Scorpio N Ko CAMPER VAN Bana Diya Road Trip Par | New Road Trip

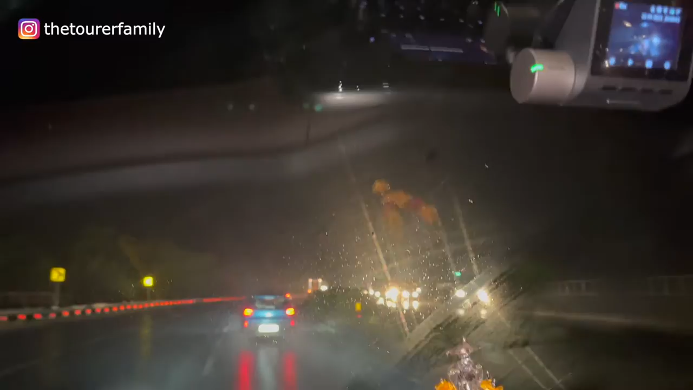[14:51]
अभी जा रहे हैं चित्रदुर्ग की तरफ, तो बहुत तेज बारिश शुरू हो गई है, अभी हो गया है 9 o'clock और अभी हमने जस्ट खाना खाया था और अभी थोड़ा सा 5 मिनट पहले खाना खा के निकले हैं।